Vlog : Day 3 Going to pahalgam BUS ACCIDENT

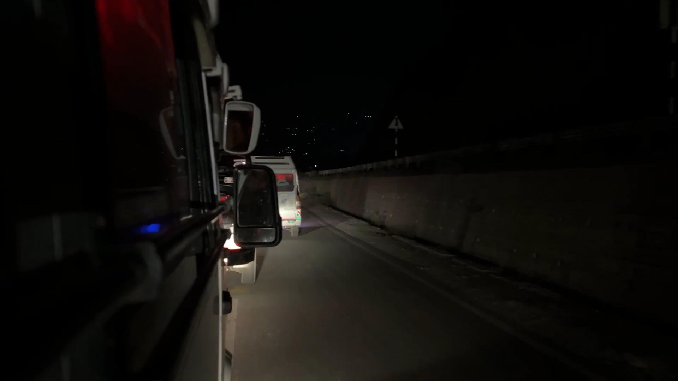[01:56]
इस पंगा होगे देखो गाड़ी है रुगी सारी वह एक्सिदेंट हो गया